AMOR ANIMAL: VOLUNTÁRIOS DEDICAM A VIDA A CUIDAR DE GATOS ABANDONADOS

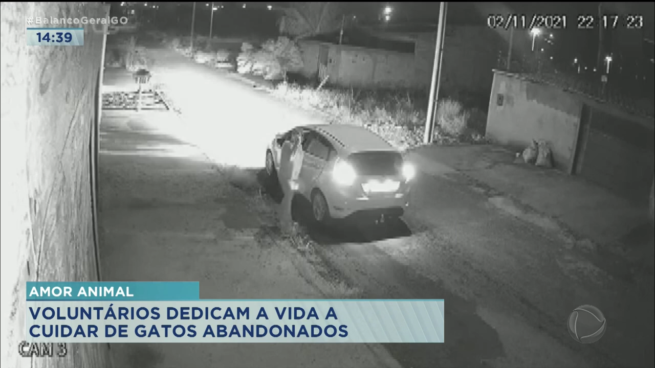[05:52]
cenas como essas são registradas com frequência por aqui. Pessoas param o carro na porta do abrigo e abandonam animais. Essa mulher parou o carro escuro, desceu com a caixa, deixou na porta do orfanato. E antes de ir embora, ainda bateu no portão para avisar o Ademir. Essa outra mulher fez o mesmo.